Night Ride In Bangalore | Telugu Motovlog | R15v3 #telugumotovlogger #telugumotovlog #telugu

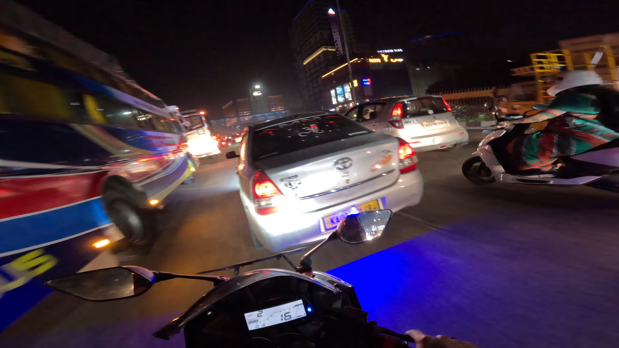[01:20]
వన్స్ మనం ఆ బ్రిడ్జ్ తీసుకునేస్తే ముందర ఫ్లైఓవర్ మనకు అంతగా ట్రాఫిక్ దొరకదు, ఉండదు.
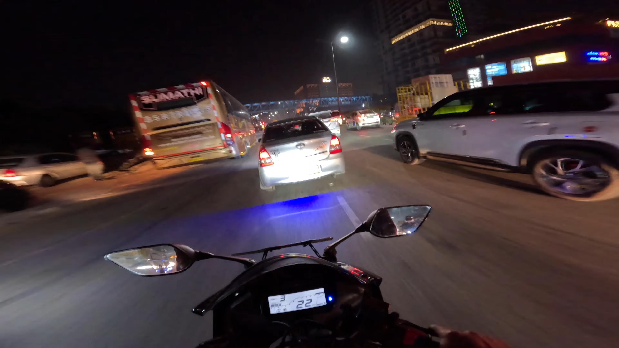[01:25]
ఇవన్నీ హైదరాబాద్ బస్సెస్ అన్నమాట, ప్రైవేట్ బస్సెస్.
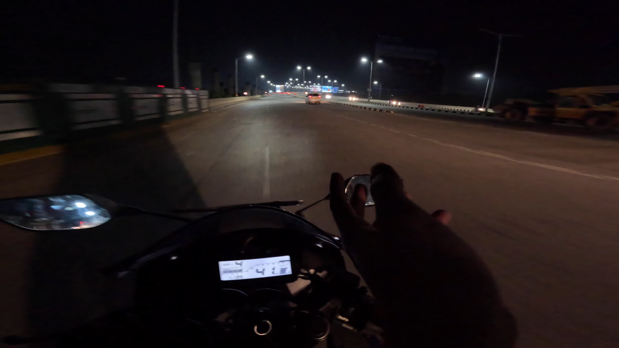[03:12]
ఇంకొక నాకు తెలిసి హార్డ్లీ 1-2 ఇయర్స్లో అయితే రెడీ అయిపోద్ది మెట్రో అంతా కూడా. కన్స్ట్రక్షన్ జరుగుతున్నది.
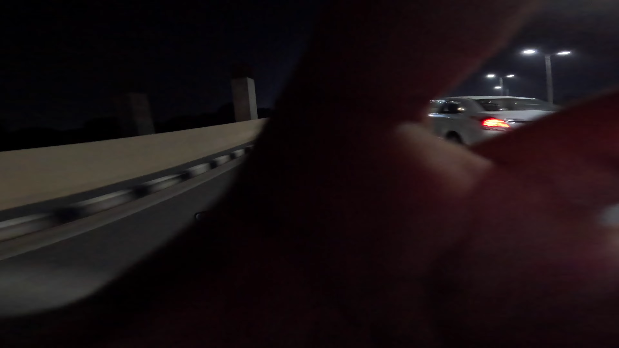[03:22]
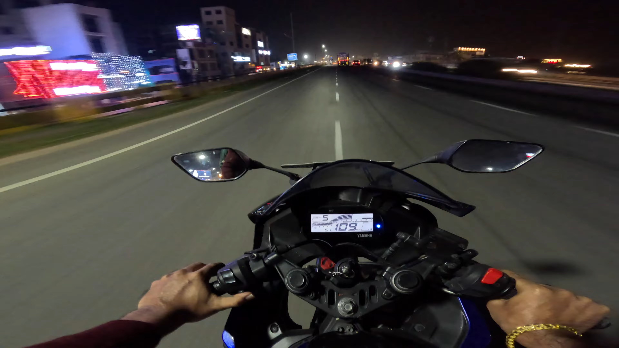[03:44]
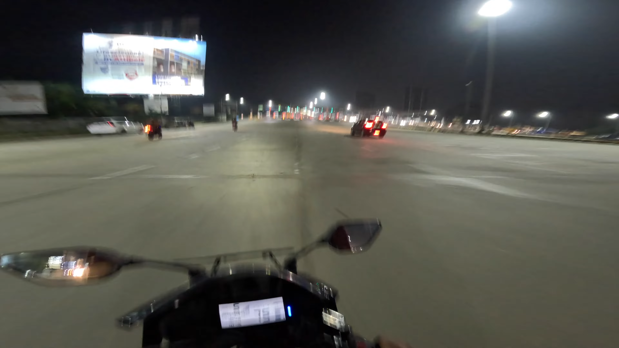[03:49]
ఇక్కడ మనకు ఒక టోల్ గేట్ వస్తుంది ఎయిర్పోర్ట్ కొంచెం ముందు. ఫస్ట్ టోల్ గేట్ యాజ్ యూజువల్ బైక్స్కి అయితే టోల్ ఉండదు.
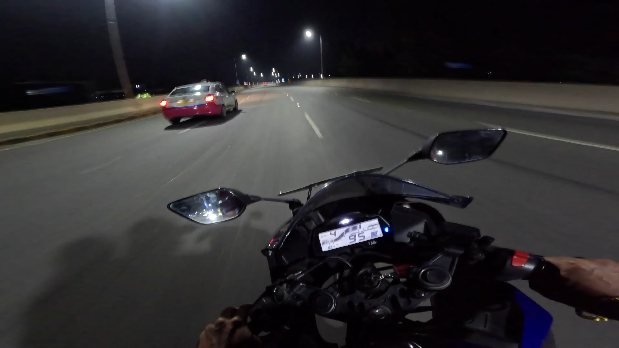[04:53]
సో ఇక్కడ మాత్రం వ్యూ చాలా బాగుంది అండ్ చలిగా కూడా ఉంది. నాకు తెలిసి క్యాంప్లో నాకు తెలిసి ఫాగ్ అంత కనిపించడం లేదు, కానీ ఈ రోడ్ అయితే చాలా బాగుంది.
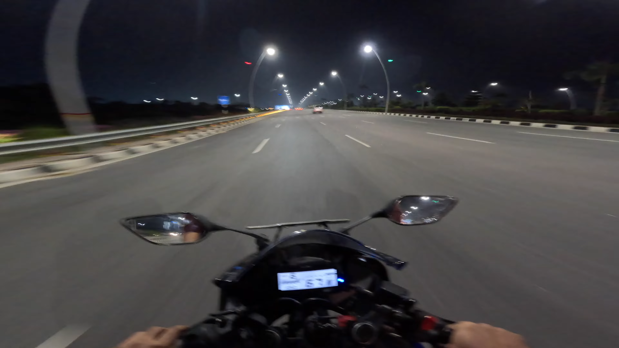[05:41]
ఇక్కడైతే మనకి 2 టెర్మినల్స్ ఉన్నాయి, టెర్మినల్ 1 అండ్ టెర్మినల్ 2.
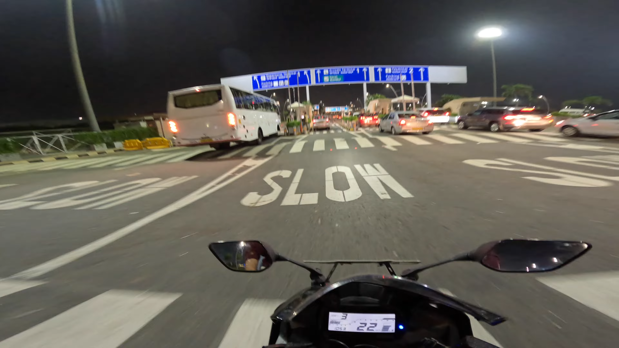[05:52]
ఫస్ట్ అయితే నేను టెర్మినల్ 1కి వెళ్తా, దాని తర్వాత టెర్మినల్ 2కి.
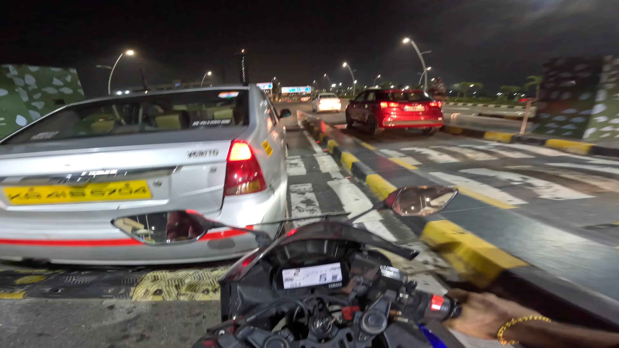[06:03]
టెర్మినల్ 1 అండ్ టెర్మినల్ 2 డిపార్చర్స్ టెర్మినల్ 1.
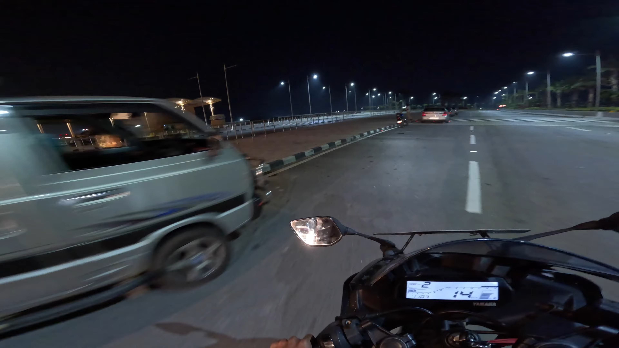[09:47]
సో అది వచ్చి టెర్మినల్ 1 మనకి డొమెస్టిక్ ఫ్లైట్స్ అన్నమాట.